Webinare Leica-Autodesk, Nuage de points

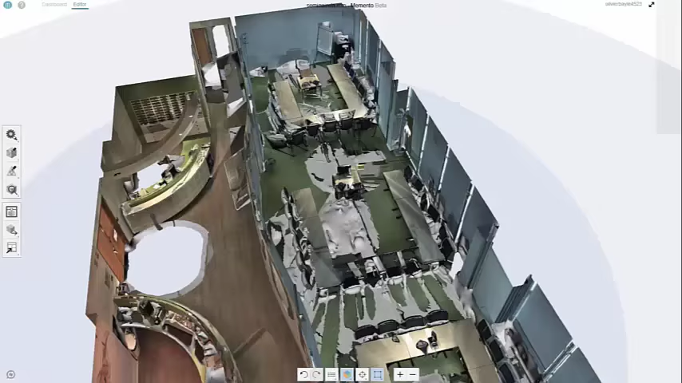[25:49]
Et donc, comme vous pouvez le voir, ici, j'ai les trous représentant les points manquants parce que ma station, je l'avais placée ici. Il aurait fallu que je place une station juste à côté pour ne pas avoir ce trou ici.
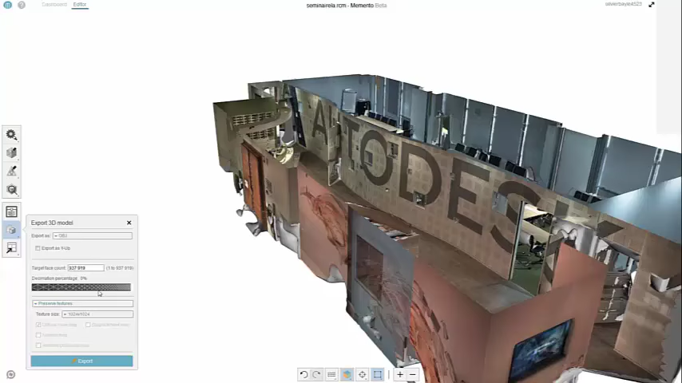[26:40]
Et bien sûr, pour chaque format, vous allez pouvoir jouer sur une décimation pour avoir un maillage optimisé. Pour illustrer ce propos-là, avant de vous l'illustrer, je vais vous montrer le maillage de la fameuse voiture.
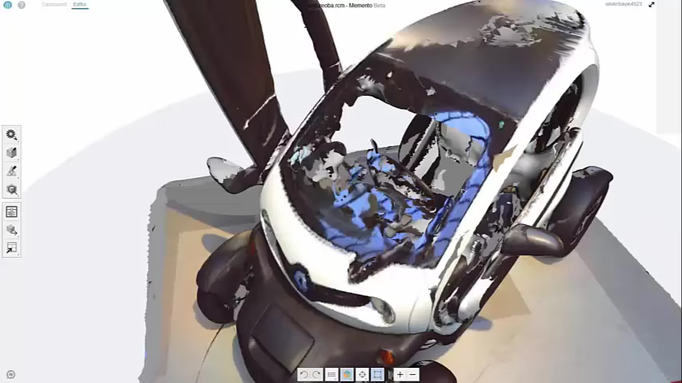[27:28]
Et notamment, au niveau du parabrise, j'aurais pu travailler un petit peu au niveau du maillage. Mais les résultats et je trouve pas mal.
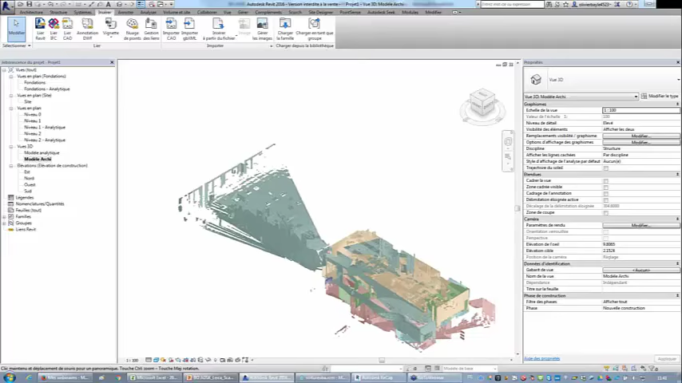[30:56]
Alors, je pourrais me placer sur des vues F, par exemple,
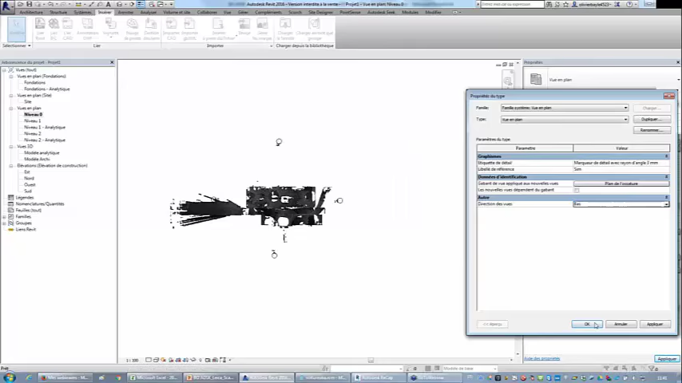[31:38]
regarder vers le bas je vais regarder comme le font les architectes vers le bas et travailler sur ma plage de vue je vais couper à 1 mètre et je vais
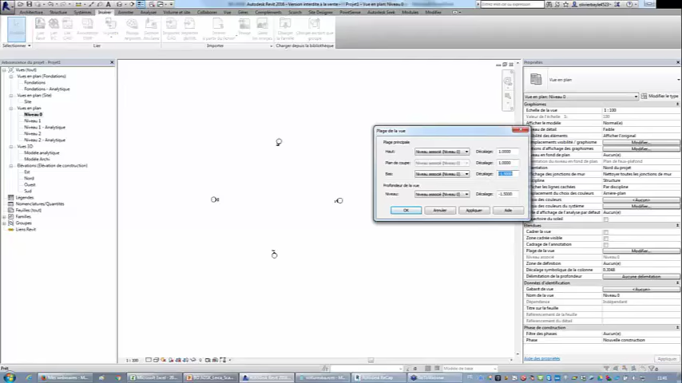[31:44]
vous montrer une tranche de 20 cm du nuage de points comme vous pouvez le voir ici. Et à partir de ce nuage de points je vais pouvoir à
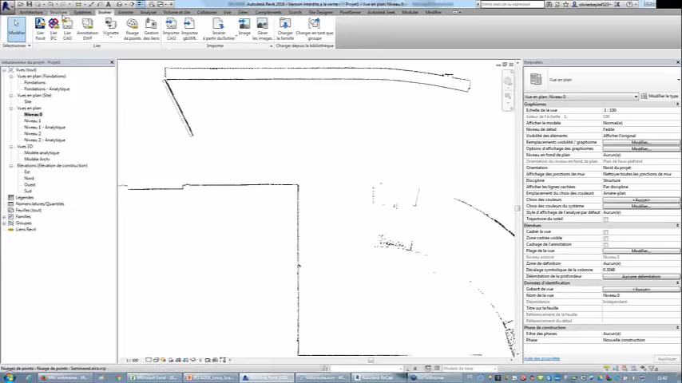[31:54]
partir de mes objets Revit par exemple un mur sélectionner la bonne épaisseur de murs travailler par exemple vers le haut
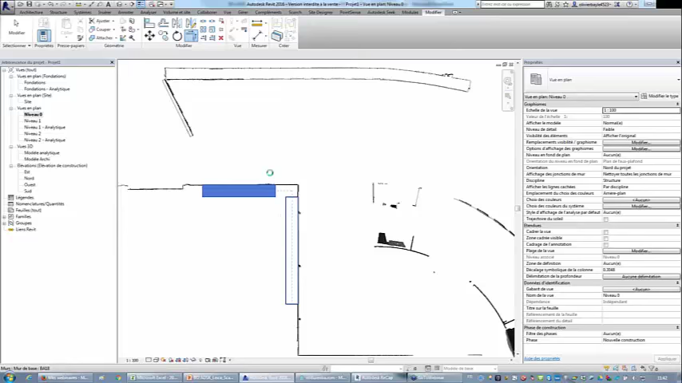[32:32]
voilà bien sûr Revit va vous permettre très rapidement d'utiliser une caméra
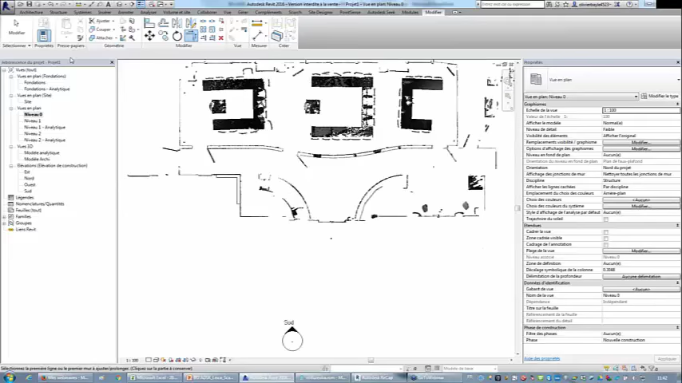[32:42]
pour la positionner dans le nuage de points
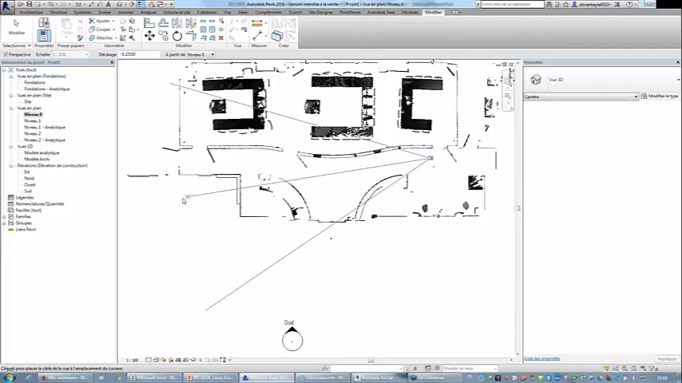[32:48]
et d'avoir la représentation du nuage de points
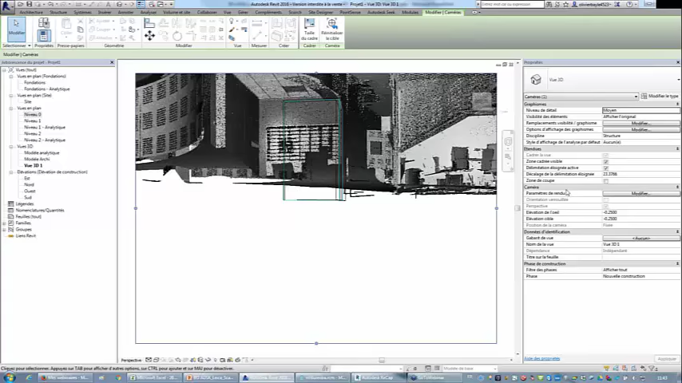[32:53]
avec à la bonne hauteur je vais mettre positionner mon oeil à la bonne hauteur voilà et enlever des petites choses
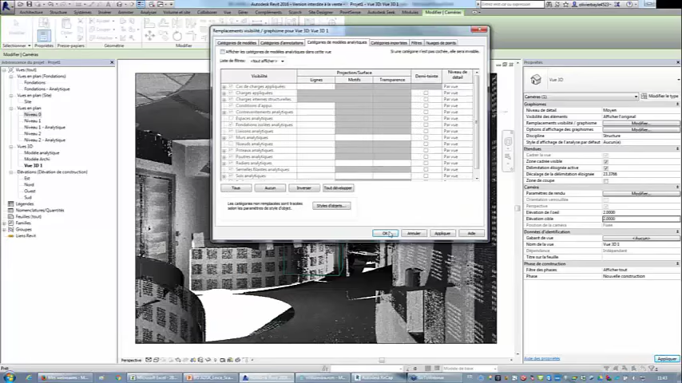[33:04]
et là vous apercevez donc le nuage de points en 3D avec mon mur alors le mur vous ne le voyez pas vraiment parce qu'il est pile poil juste à poser avec le nuage de points
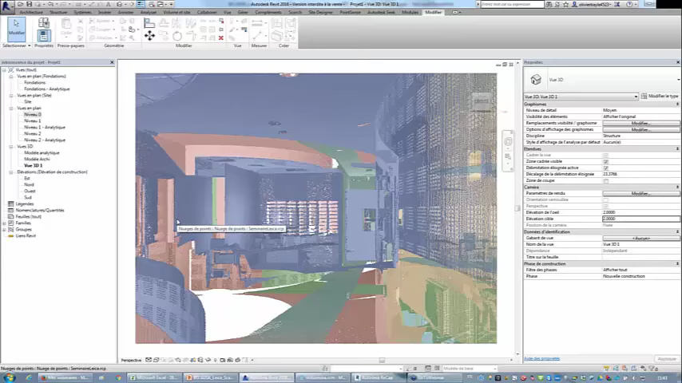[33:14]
mais si je me positionne en 3D vous allez découvrir
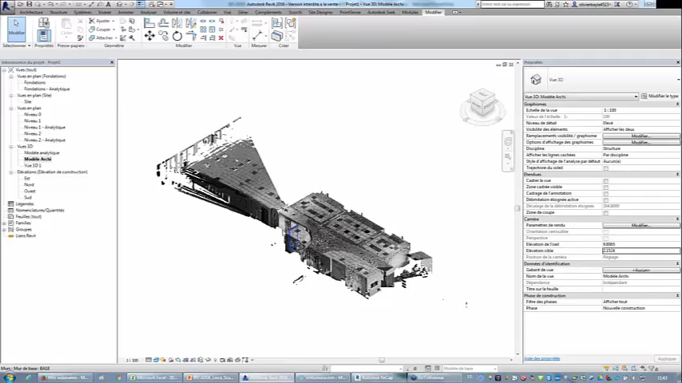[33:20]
le mur alors je vais essayer de me mettre sur un côté et je vais peut-être attendre un petit peu le temps que vous voyez donc là vous voyez le mur que j'ai tracé alors bien sûr on peut automatiser ces tâches puisque la société Leica a développé un plugin qui s'appelle Cloudworks for Revit
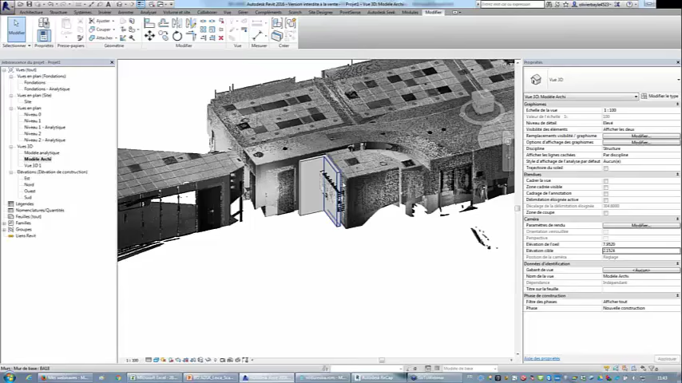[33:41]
mais pour vous montrer l'état final de cette modélisation la voici